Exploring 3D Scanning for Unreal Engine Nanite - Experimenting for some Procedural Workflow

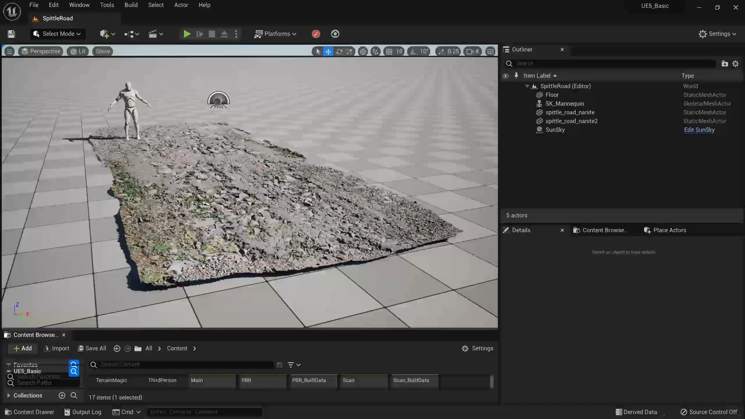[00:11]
now we are looking at the same road rendered inside Unreal Engine so let me play the game it's basically it's super realistic and this is a nanite mesh
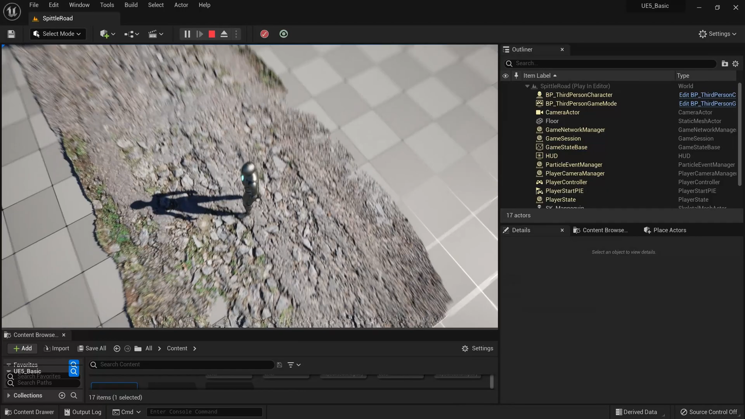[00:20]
I use reality capture to like do a 3d scan and this look really amazing and
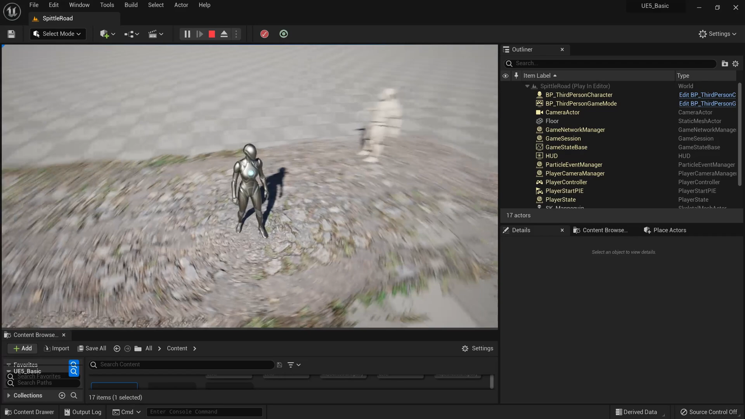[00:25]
the cool thing is this is a single piece and this is the same pieces to duplicate it and let me duplicate another copy right since this is nanite and quite high poly they blend really nice together and
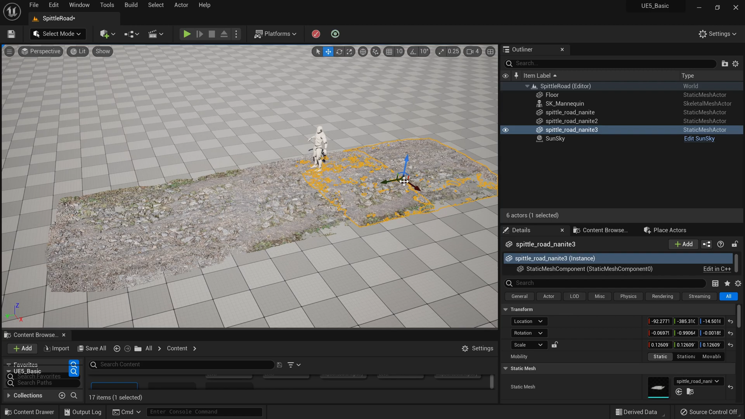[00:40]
I can do like it's pretty amazing so I have a lot of ideas to like do something with this for example I can create a nanite based
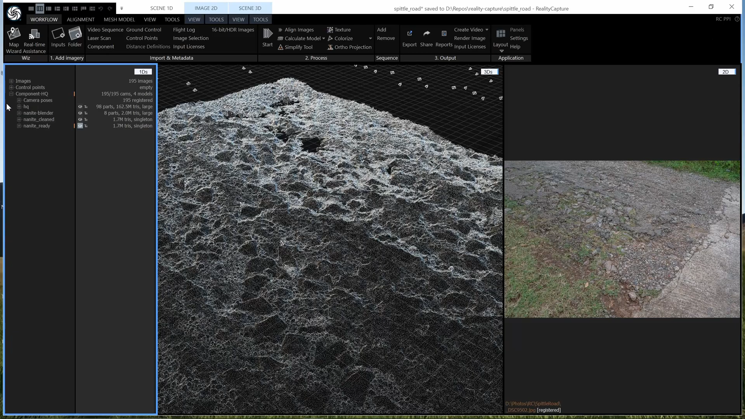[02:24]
basically the first thing is you load these individually made images into reality capture so in this case 195 images basically you just
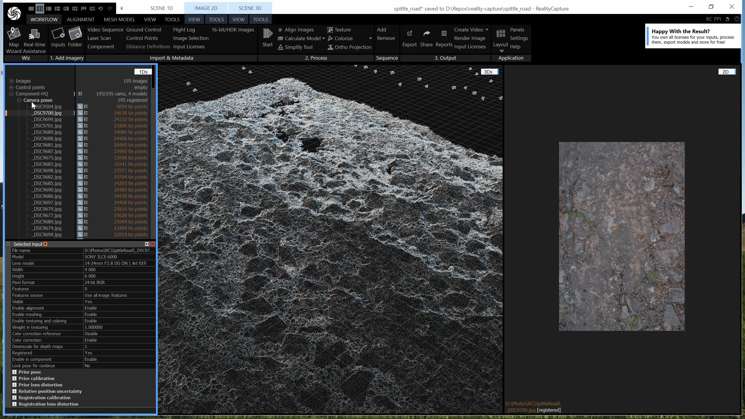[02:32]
need to drag these images over here so then you need to create a process called aligning and then you need to create a mesh out of that so basically after that I get
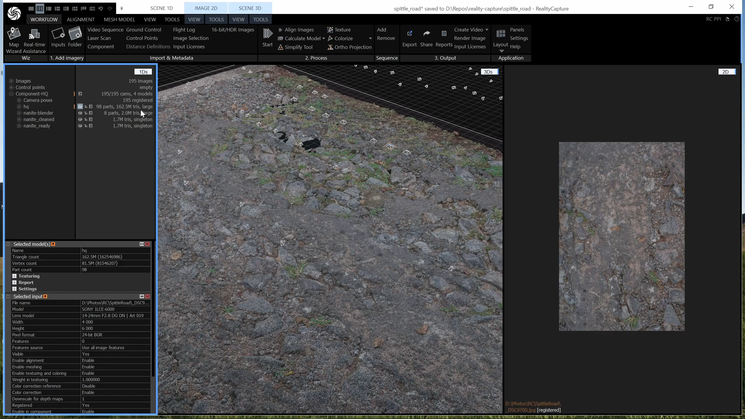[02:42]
a like really high density measure over here so basically it has like 162 median triangles and it's quite high density you can see over here so this is the same
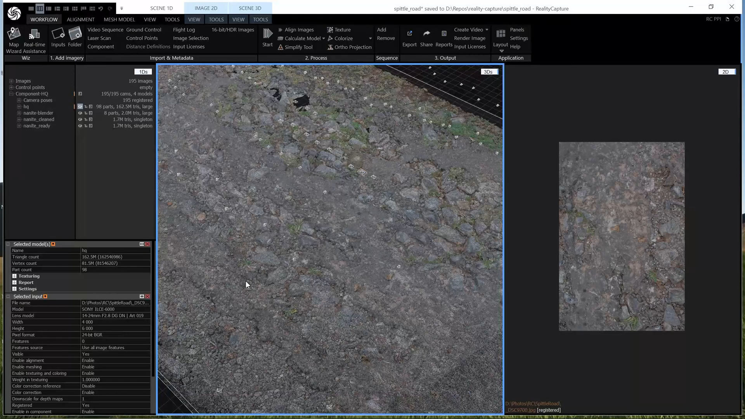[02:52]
same road piece that I scan and you can see these are not actually textures these are actually vertex colors as you can see over here grid capture cannot render
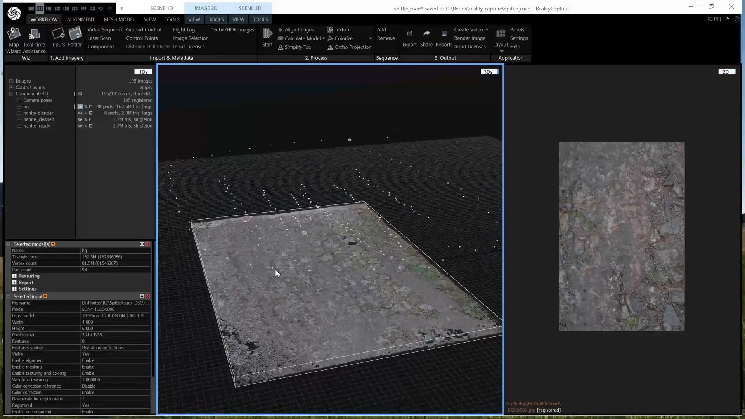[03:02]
this amount of polygons in this software so that's why we are simply looking
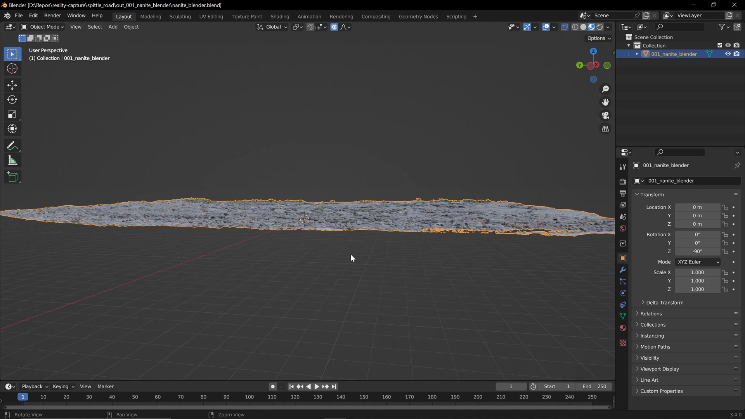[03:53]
let me show you that process it's quite simple actually right now we are inside blender and now we can see our mesh so basically what I try to do is I there are some like jagged
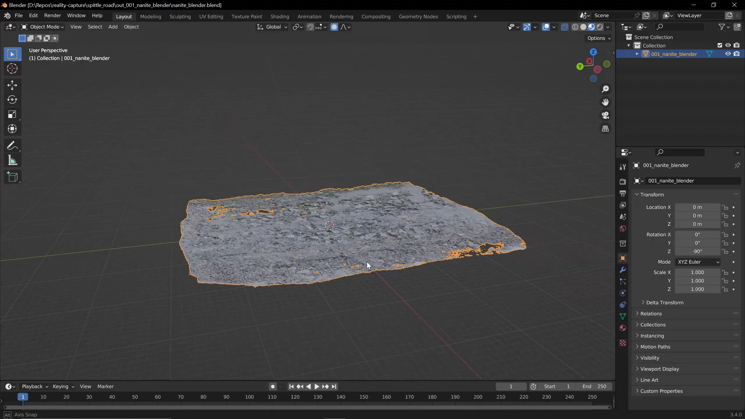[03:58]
areas here and there I simply remove them I use a blender and I I try to like a create a cut like this so then I it
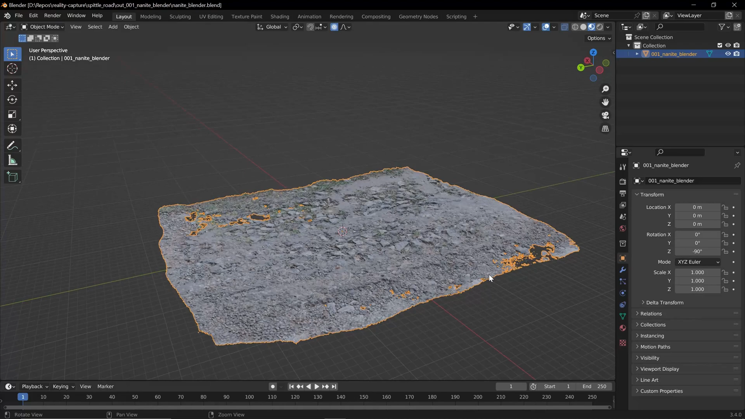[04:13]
cleanup once you're done with this you're gonna export this mesh again so as a obj file or maybe fbx it doesn't matter so we only
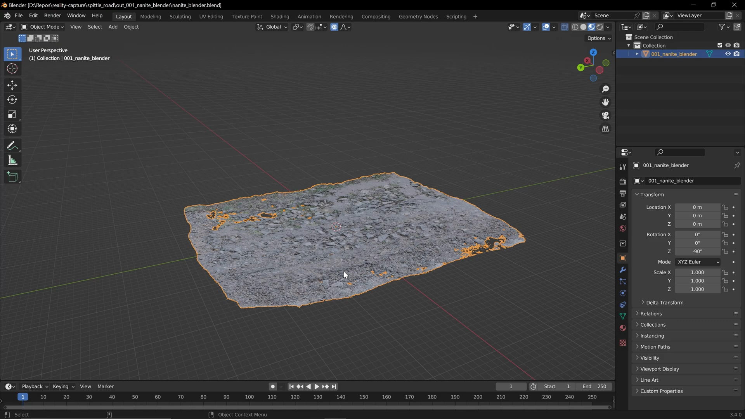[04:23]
need the triangles so we get that mesh again into reality capture so so basically here we have option to like import a model so basically this is the
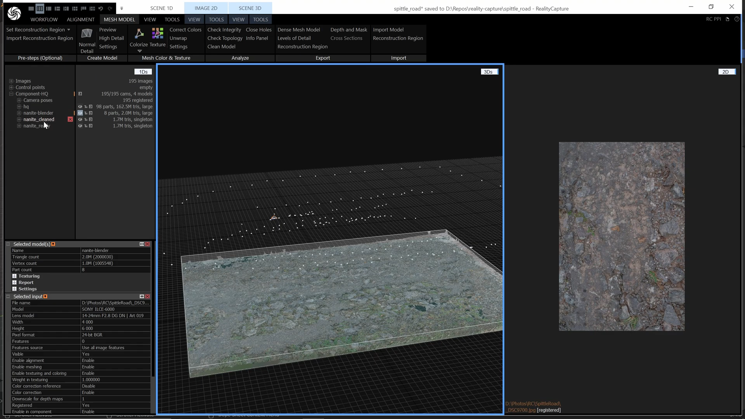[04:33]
imported one so I clean that in in blender and I got that so then
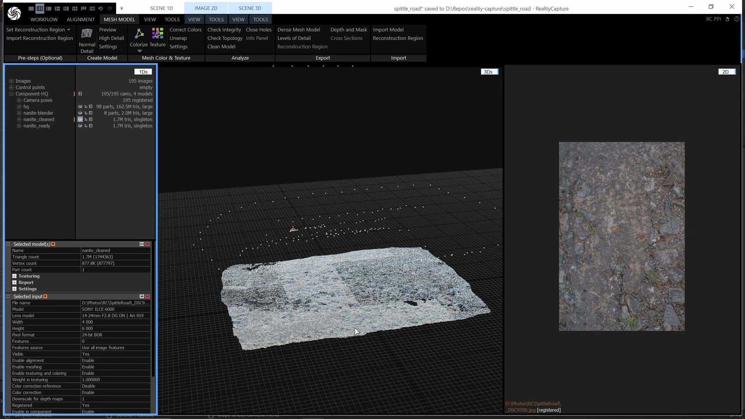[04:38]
again there are some issues here and there I I can do some cleanup inside the really capture as well I need some cleanup so basically ice so basically I can show you so
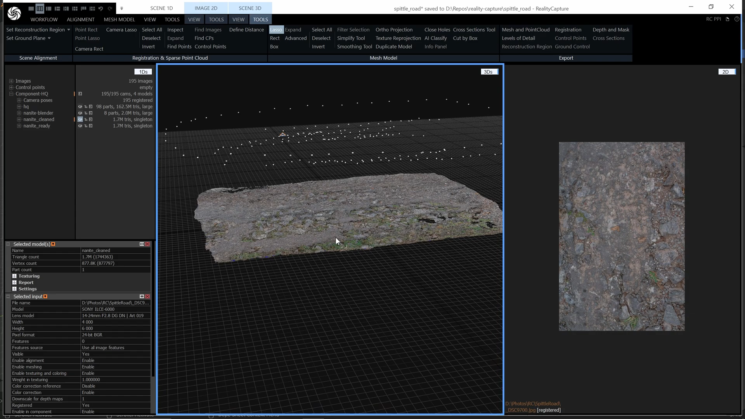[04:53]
basically I go to this tool section I'm gonna select the laser tool and I I'm gonna select some of the area and you can filter it out so basically you can remove
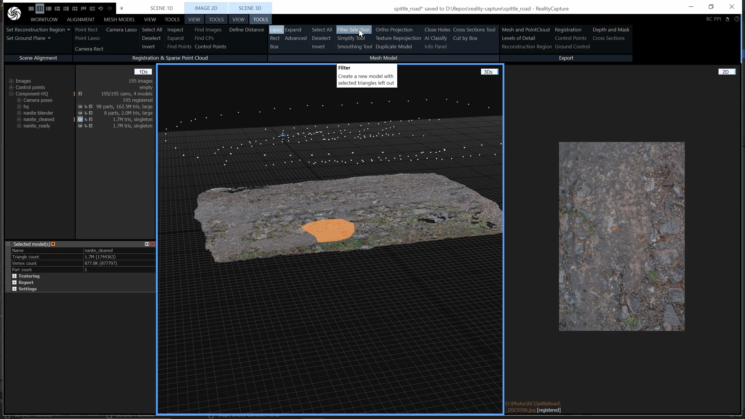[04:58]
that so something like that I did that and really capture so it always nice to do something like that in blender so you have more control but of course you can do some fine-tune here as well so this is a nanite 3d version with about like 1.7